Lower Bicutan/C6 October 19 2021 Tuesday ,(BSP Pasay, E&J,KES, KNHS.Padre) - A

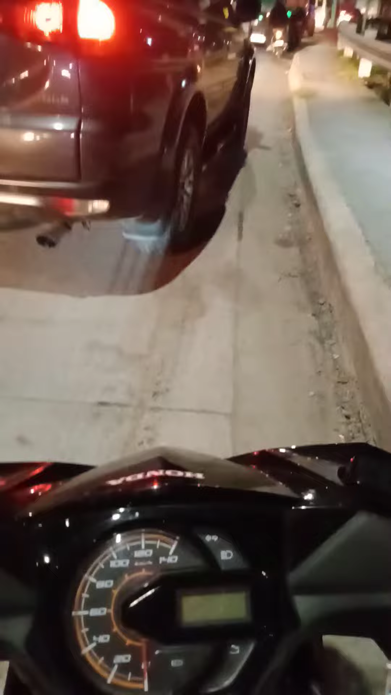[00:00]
8.22 ng gabi, dito pong din po sa may Lower Bikutan
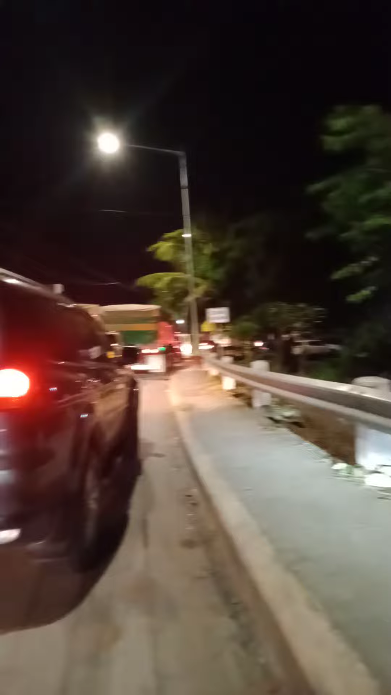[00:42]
Naring ito ay sa traffic light ng Puglano Traffic light ng Puglano Traffic light ng Puglano So, po siya At motor, eh, hindi kami makalusok Ba,